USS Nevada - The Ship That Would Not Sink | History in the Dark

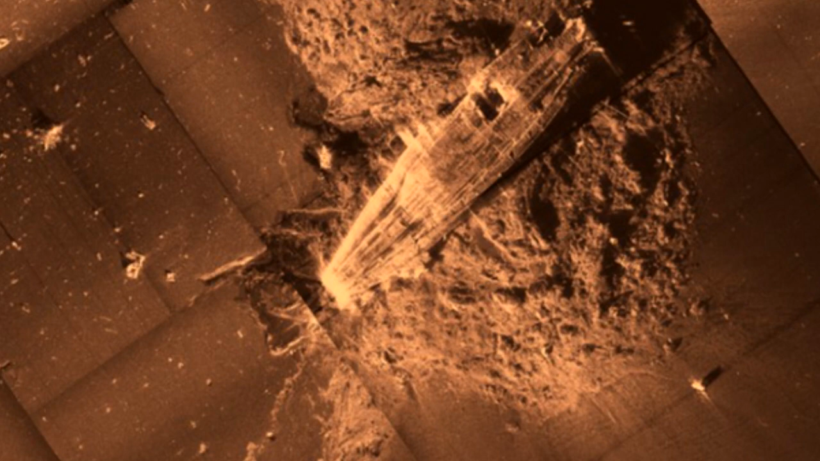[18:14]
off the coast of Hawaii and about 65 nautical miles southwest of Pearl Harbor. She's upside down, with the main hull carrying scars of the shellfire and torpedo hits she absorbed. Nearby is a large debris field where her turrets lay, likely falling off the ship as she capsized,